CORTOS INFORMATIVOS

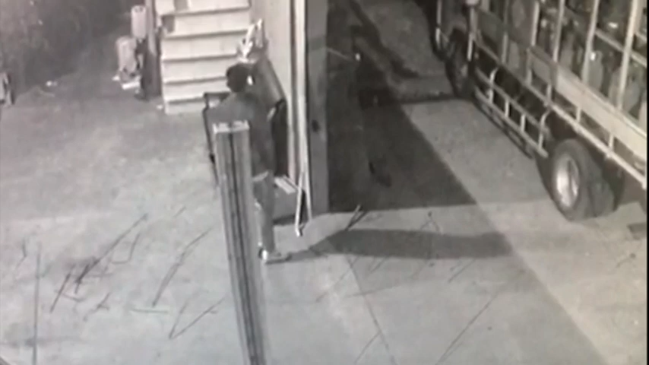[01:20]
Ya adentro, con mucha tranquilidad, se cerciora de que nadie le ve y se decide tomar una caja y sale apresuradamente.
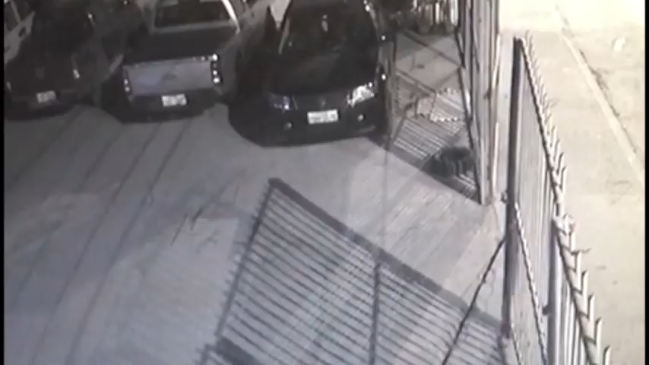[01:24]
Coloca el producto sustraído ilegalmente en el cajón del automotor, se tranquilizan y emprenden viaje hacia el norte.